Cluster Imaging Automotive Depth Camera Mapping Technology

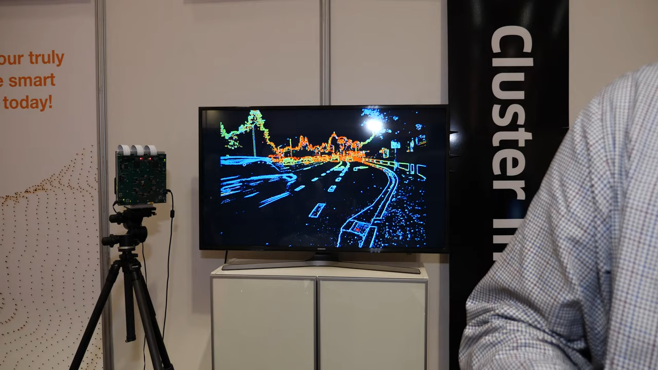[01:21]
This is a depth map we shot several days ago. Okay. Which show distances. The color shows distances.